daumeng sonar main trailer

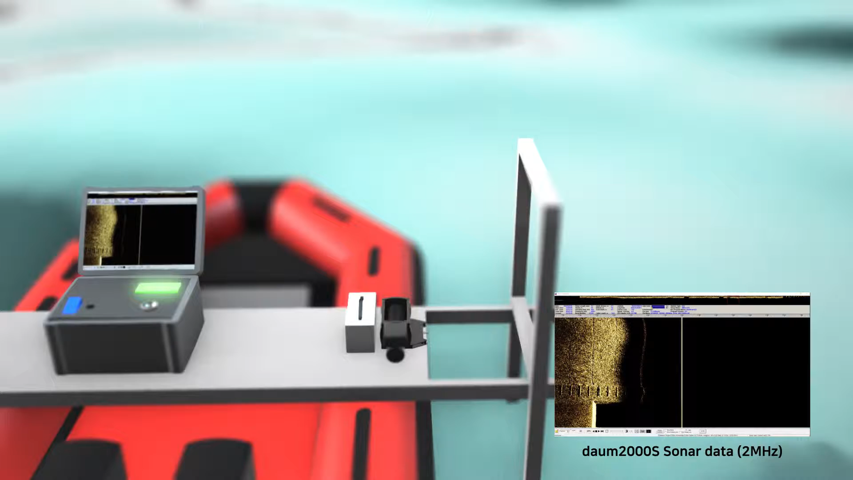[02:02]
In-depth inspection of underwater structures can be surveyed at 2 MHz frequency, because the resolution of the frequency band of 2 MHz is 8 mm.
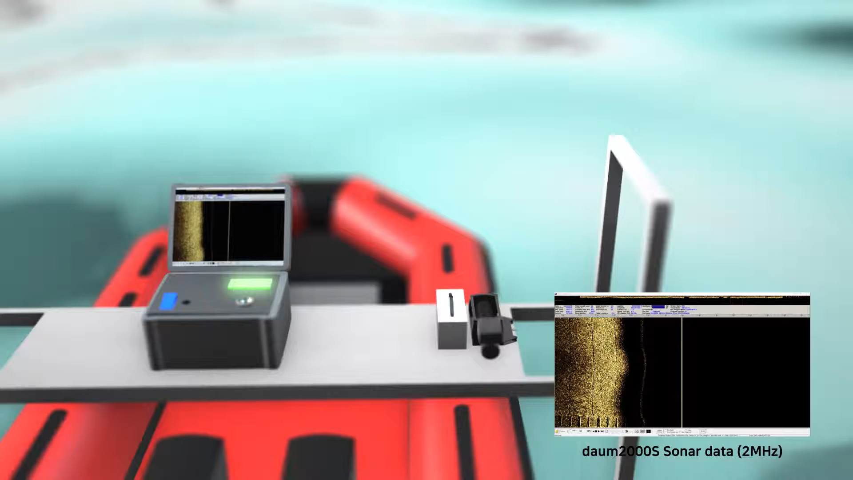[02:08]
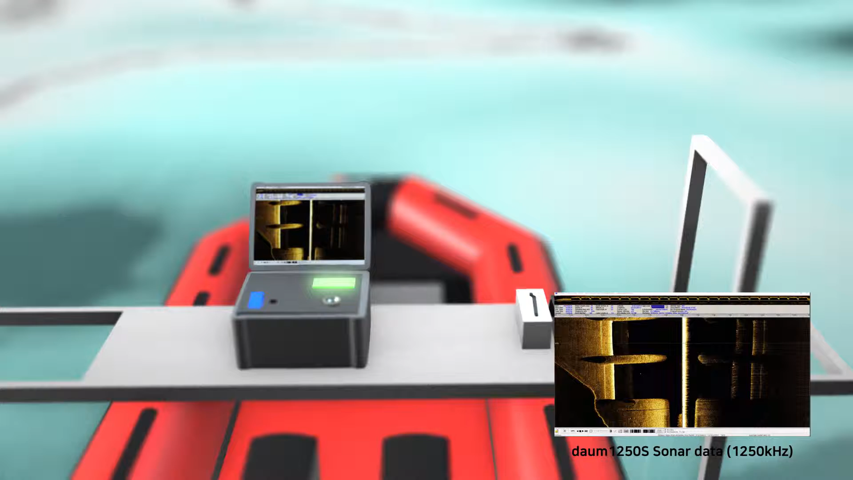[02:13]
Scour surveying and less precise inspection of underwater structures can be done at 1250 kHz.
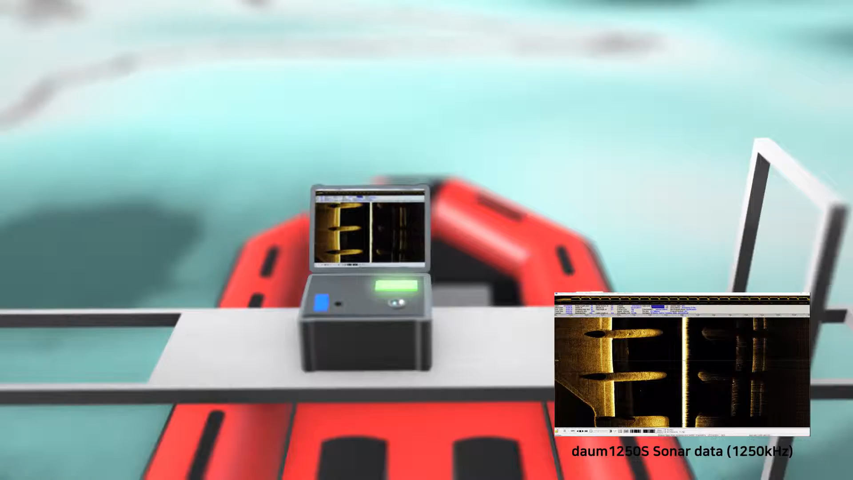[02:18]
400 kHz is suitable for monitoring and surveying riverbed.